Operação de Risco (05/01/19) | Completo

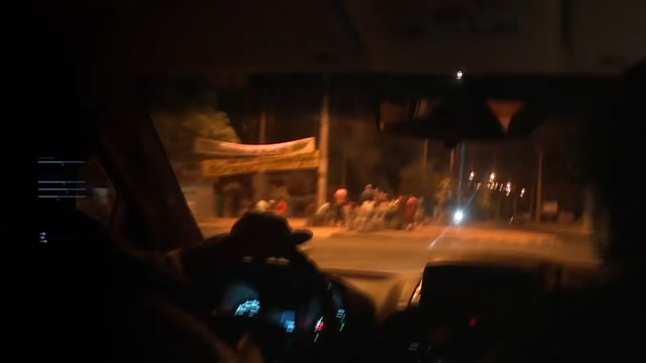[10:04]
Uma mulher que está sendo agredida no meio da rua do banheiro, e a mesma ainda está com a...